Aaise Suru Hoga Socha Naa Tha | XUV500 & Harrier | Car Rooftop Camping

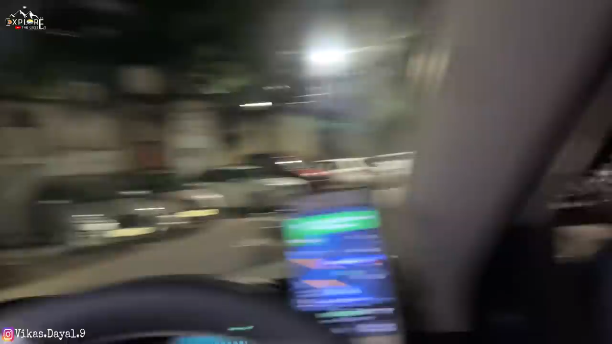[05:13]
तो अपने को यहाँ से मूर्थल पहुँचने में लगेगा 1.5 घंटे।
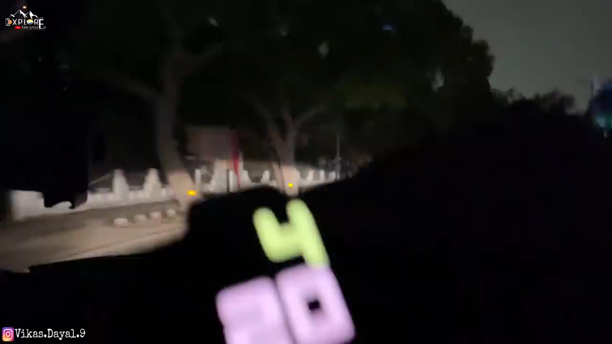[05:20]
सुबह पहुंचना था 5 बजे, बट 4:20 पे हम निकल रहे हैं यहाँ से, 1.5 घंटे लगेंगे, तो 6 बजे तक हम वहाँ पे पहुंचेंगे।
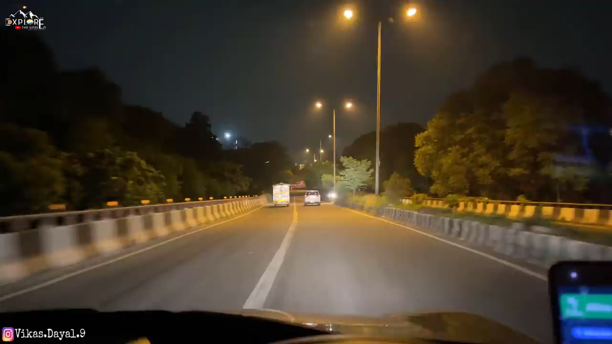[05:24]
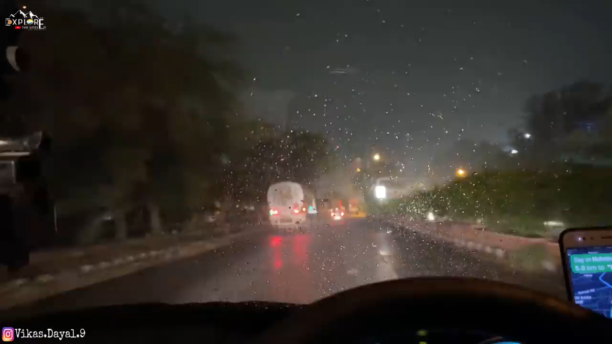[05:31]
देखो कैसे चल रहे यार, कोई मतलब नहीं है, मतलब इसने राइट लेफ्ट कहीं नहीं देखा। गाड़ी अपना सवारी अपने सामान की खुद जिम्मेदार है, गाड़ी चालक खुद ध्यान दे।
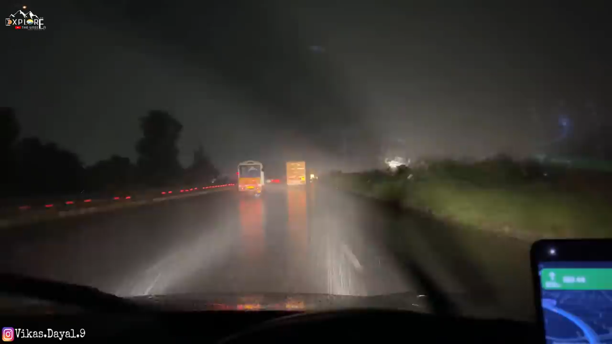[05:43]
हाईवे पे ब्लॉकेज की वजह से हमें डाइवर्जन लेना पड़ा, अब हम गांव के अंदर से जा रहे हैं।
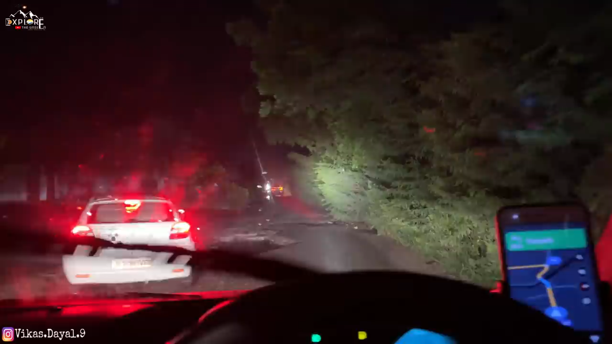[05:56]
यहाँ पे लास्ट टाइम भी फंसे थे, काफ़ी टाइम लग गया था।
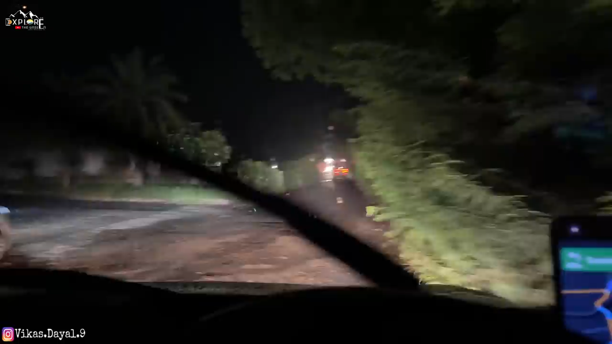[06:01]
आई होप अभी ज़्यादा ट्रक का ट्रैफिक ना मिले, क्योंकि ट्रक से प्रॉब्लम है, गाड़ियों से प्रॉब्लम नहीं है, और रोड भी थोड़ी से उबड़ खाबड़ है।
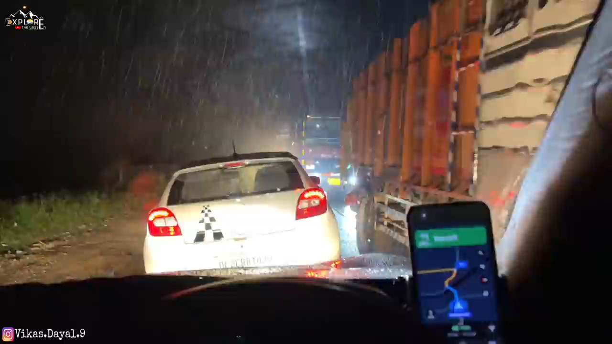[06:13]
भैया बढ़ाओ बढ़ाओ, ए भैया आगे जाने का भैया,
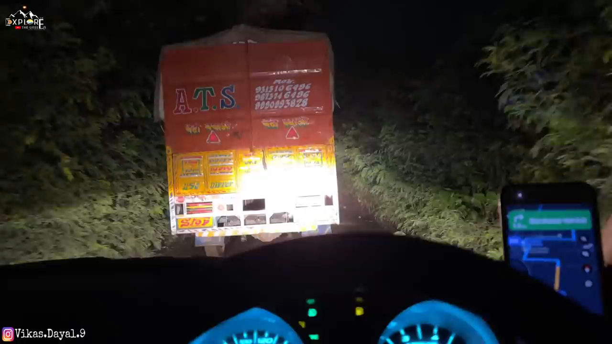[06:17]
यहाँ पे बस आगे वाले ट्रक के पीछे आप फर्स्ट गियर पे लगा के छोड़ दो। और गड्ढे इतने बड़े बड़े हैं, बड़े गड्ढे भाई,
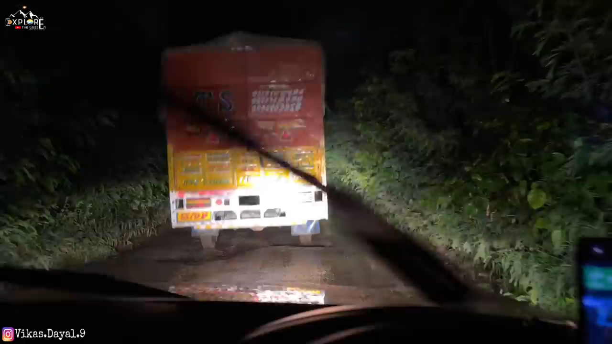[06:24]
बड़े गड्ढे, तो बहुत ज़्यादा चिपका के भी नहीं चला सकते, अदरवाइज रोड का ही पता नहीं चल रहा।
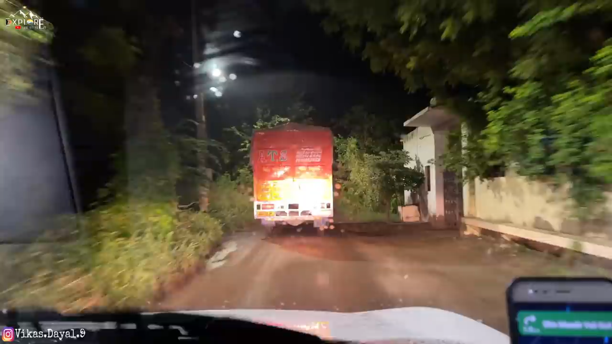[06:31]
बारिश ऊपर से और माशाल्लाह पानी भरा हुआ, पता ही नहीं है ना कि नीचे गड्ढा कितना है,
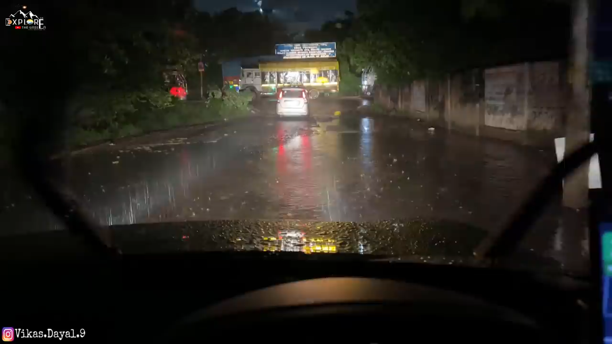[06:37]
कहाँ पे, अरे यहाँ पे गड्ढा है।
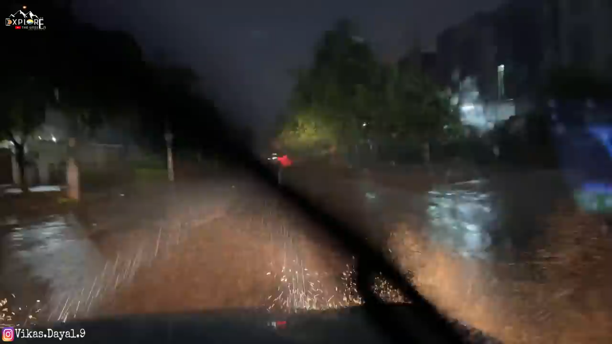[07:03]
इतने बड़े गड्ढे, इतने बड़े, और पता ही नहीं चल रहा है, सब में पानी भरा हुआ है। एक दो बार तो ऐसा हुआ कि गाड़ी बंद हो गई।